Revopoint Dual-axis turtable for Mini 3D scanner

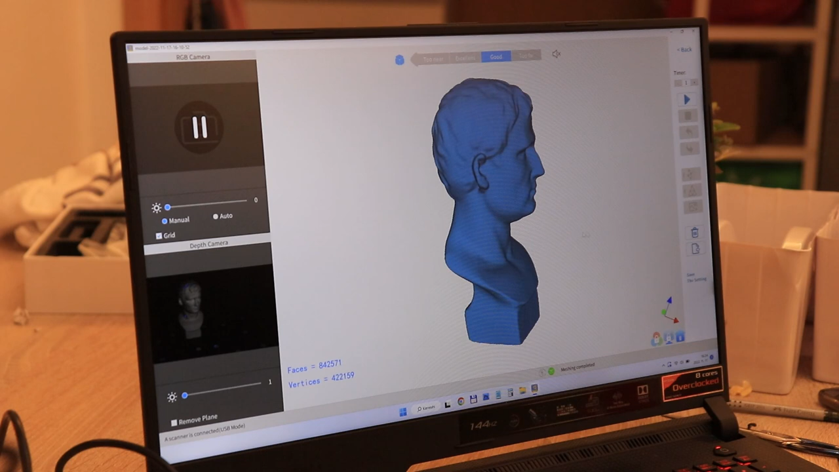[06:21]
The only advantage I can see that it could do the scanning even in very low angle where it doesn't have good view to the marking points.